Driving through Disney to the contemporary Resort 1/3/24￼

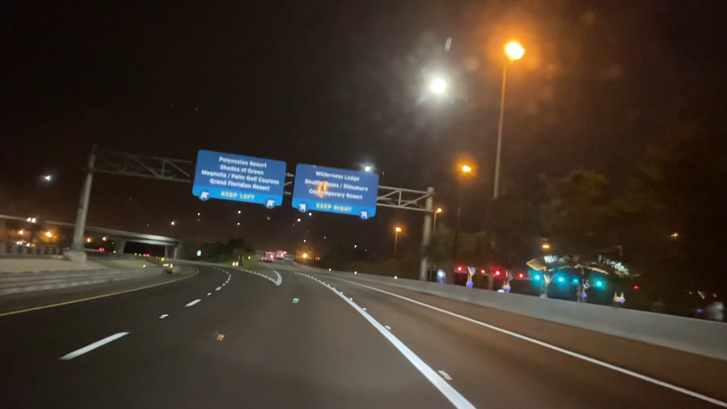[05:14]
And we are heading to the Contemporary. Curtain around the side. Here we go. I'm going to follow us some buses. Now, we also get a great view of the park, and I'll tell you how busy the parks are in a second. Wow, Magic Kingdom looks really empty. Like, really empty. I'm guessing all you runners are at home getting rest for your first thing. Yeah. You're right. You know what? It is definitely less than average.
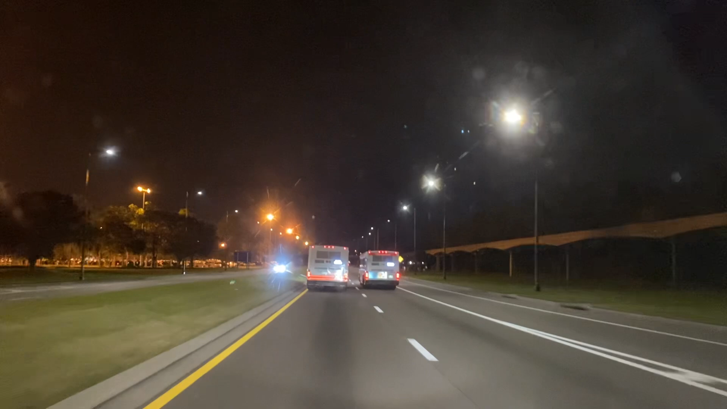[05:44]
You guys see? This is Magic Kingdom. You're going to screw it up. All right. Guys, we're getting a new windshield thing so that we actually can pivot and show you stuff a little bit better.
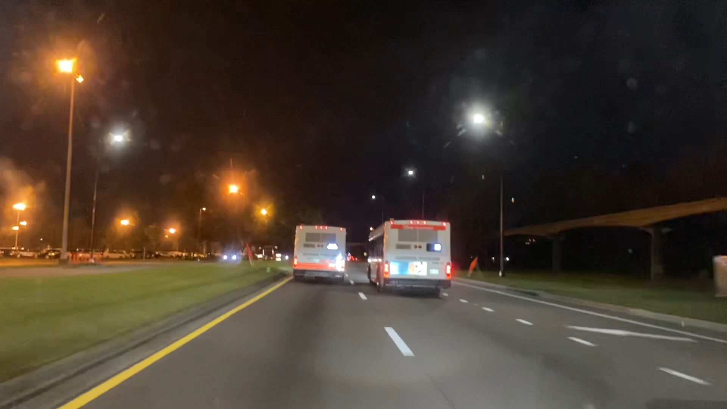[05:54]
Yeah, it kind of broke a little bit because we've been using it so much. We actually got two. So now we have one in George's car and one in mine.
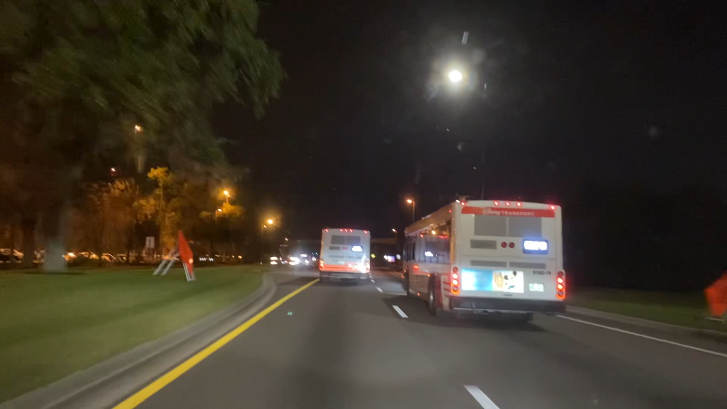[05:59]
And we got... I love the back of the buses. Do you guys see that? They say, stay magical.
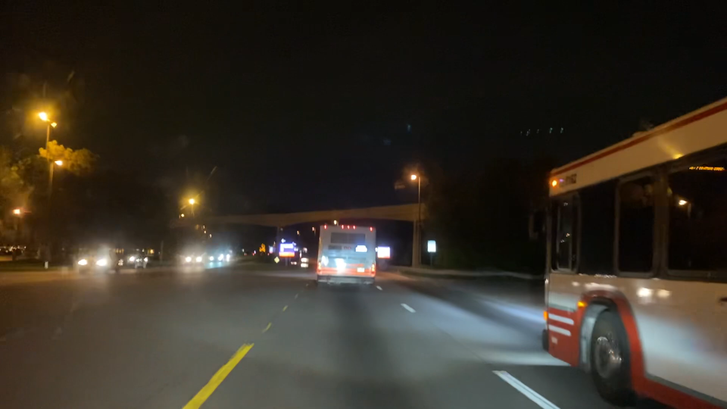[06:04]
What a phrase. Stay magical, right? Be kind. And stay magical. I think those are like... What does Cinderella's mom say? Phrases. Have courage and be kind.
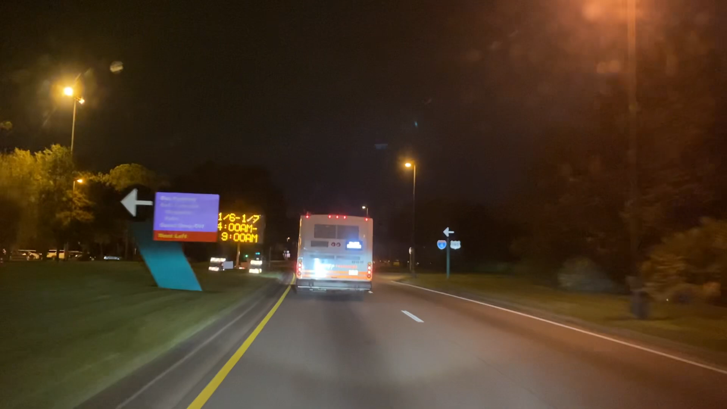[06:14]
Have courage and be kind. One of the best lines ever. One of the best. Whoa, who's this? I don't know. There's another Donald going next to there us. There goes Donald. There's another Donald. There's a lot of Donalds. Who's this? That's just... Oh, that's the one we passed. Hey guys, I'm going to turn around this bus because that flash is driving me freaking batty right now.
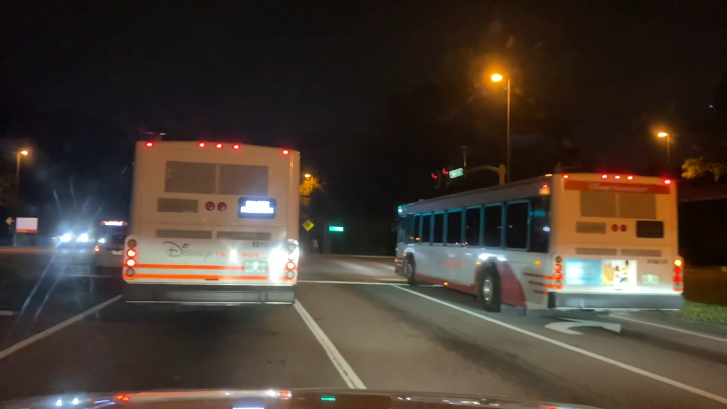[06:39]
Let's get around him. All right, who is he? Oh, boy. Yeah. Oh, no, he's just a Disney transport.
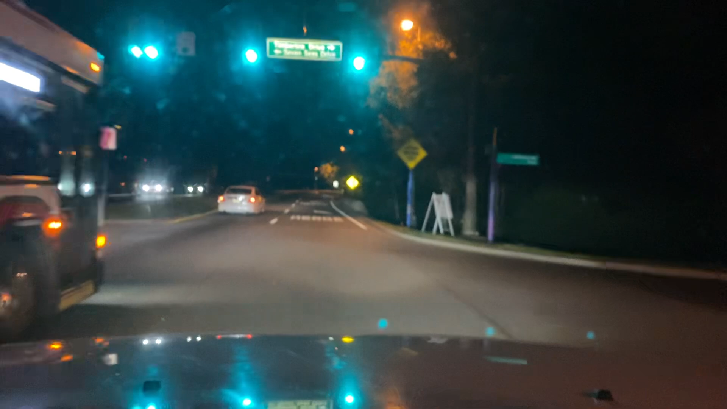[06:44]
Yeah, that flashing will drive you crazy. We got a Pluto over there. There's a Frozen. Oh, my gosh, I just saw Olaf.
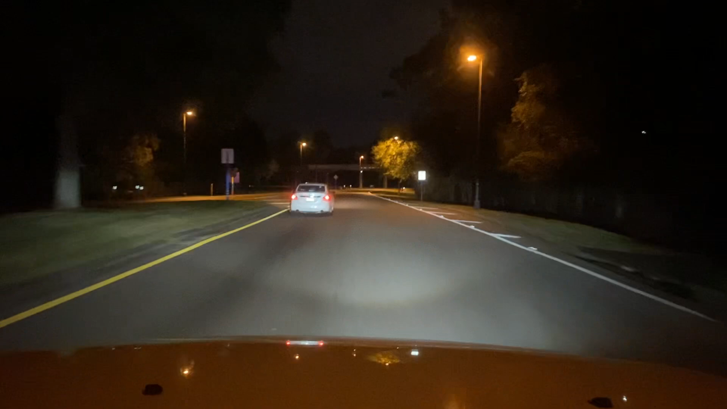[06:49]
Did we ever film Olaf? Yeah, we did. I don't remember Olaf. I think Olaf. We've seen just about every bus they have. Hey, guys, we're going to eventually break into a bus depot and get them all. We're going to actually make you guys a video of all the buses, too. You never know. Oh, there we go, guys. Contemporary ahead. One of the most iconic hotels. Yeah, so cool. I know a lot of you guys that watch this are pretty diehard Disney people, but if you don't know this, the Contemporary is the only hotel that the monorail actually runs through.
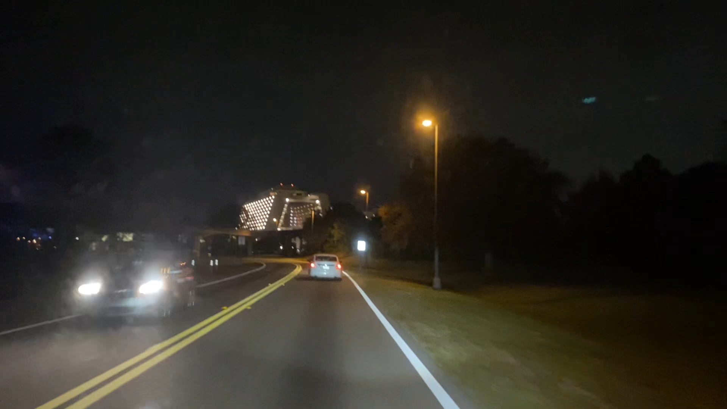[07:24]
It's just so cool. I have to tell you, we've been coming here for decades, and I still just think it's the neatest thing.
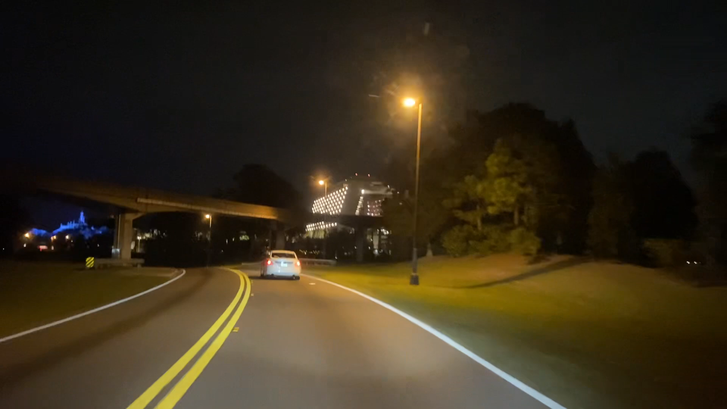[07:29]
I know, I love it. Wait, what is lit all red and green?
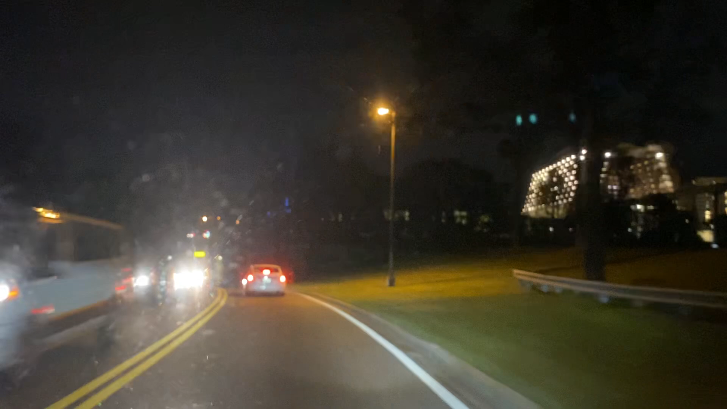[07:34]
That's his boat. Oh, that's the boat. Boat, the boat directional thing. Hey guys, we're going under Bay Lake right now. Watch your breath.
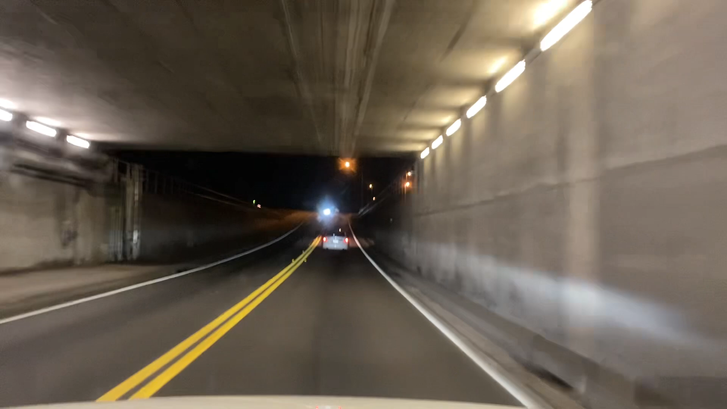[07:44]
Breathe. All right, now do they have the tree up still in the front? All right, let's look for the Contemporary. They have the tree up in the front. Please be the tree. No. Oh no, the tree's down. Christmas is going down. Oh no, I'm so sad.
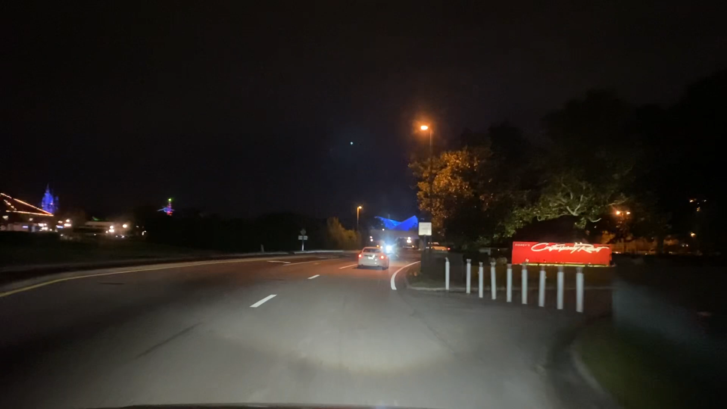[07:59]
But. All right, guys, well, we are here. Space Mountain and a monorail.
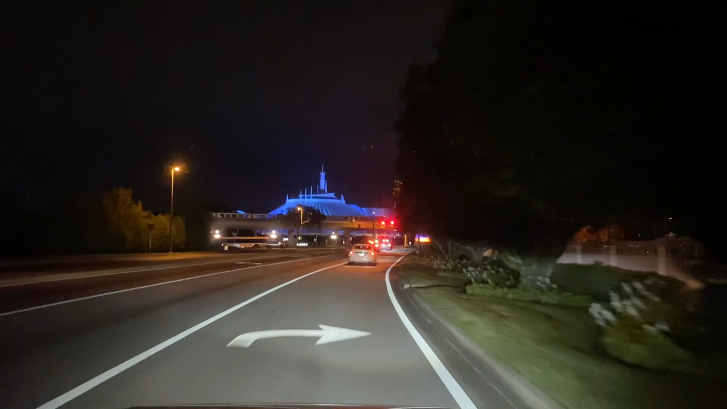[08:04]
We made it by. Oh my gosh, and the monorail lights are turned off too. Oh my goodness. Mascots. All right, guys, we are turning into the Contemporary.
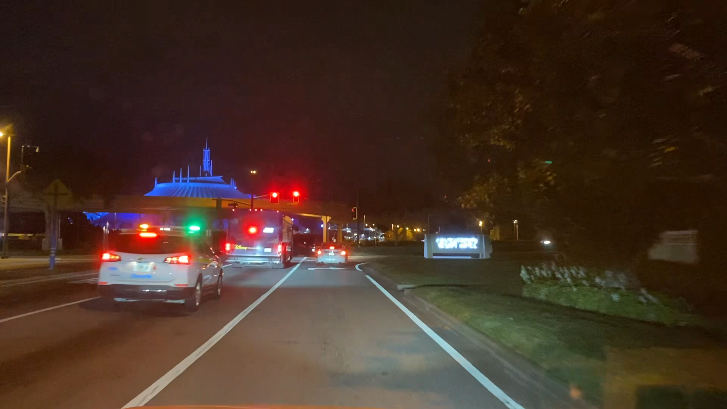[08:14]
We're going to turn this off to go through security. And we'll catch you guys on the other side.